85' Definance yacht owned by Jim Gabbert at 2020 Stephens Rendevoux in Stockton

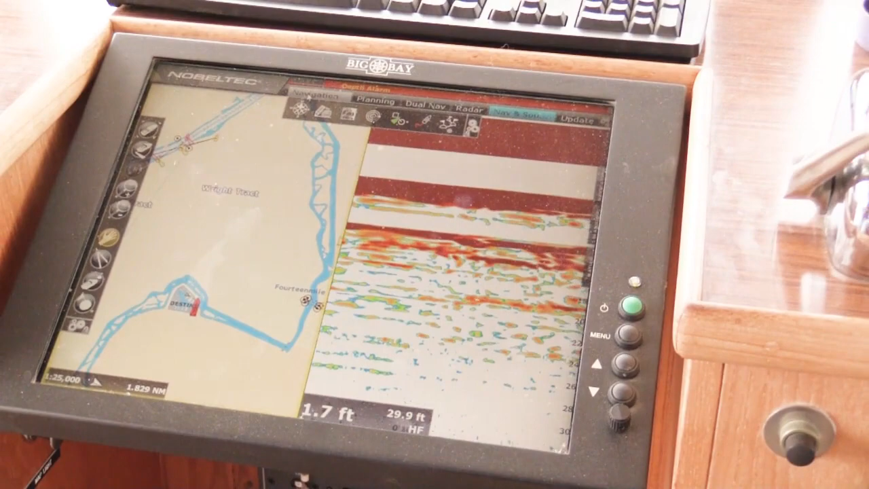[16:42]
Jim, is that a display for the autopilot or something? Hmm? Is that for like the autopilot? Oh, it's this? The bottom one?